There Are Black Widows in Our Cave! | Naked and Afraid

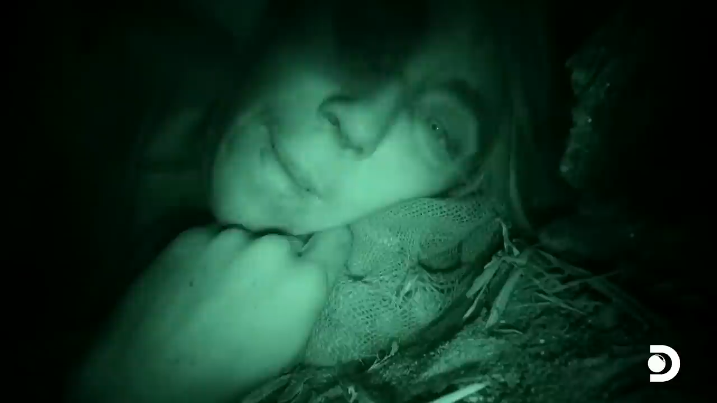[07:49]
Um. I feel like I might have gotten stung on the lip. It feels all swollen. That's weird.
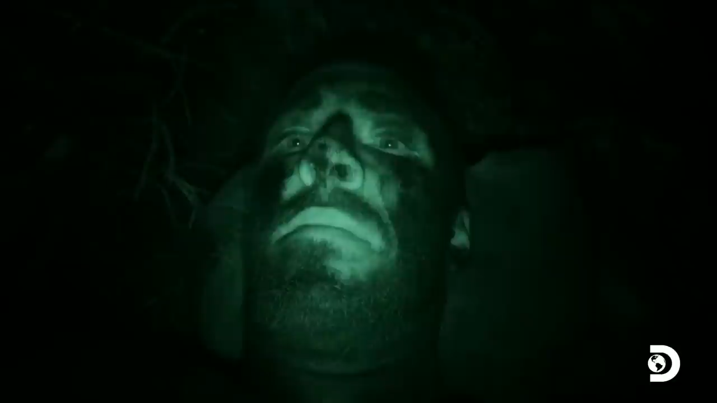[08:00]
I am definitely on high alert for spiders. Whoa. Whoa. Dude, there was just a scorpion right underneath me. Jeez. It is right here. Out of freaking nowhere. I'm not kidding you, dude. It is right here. I need something to smash it with. Oh, my God.
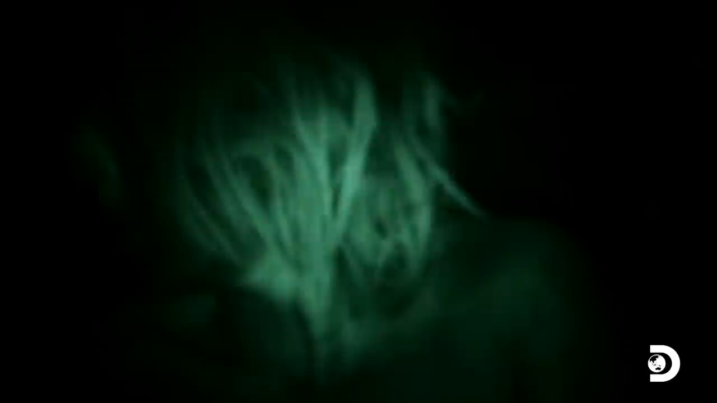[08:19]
It was like right on me.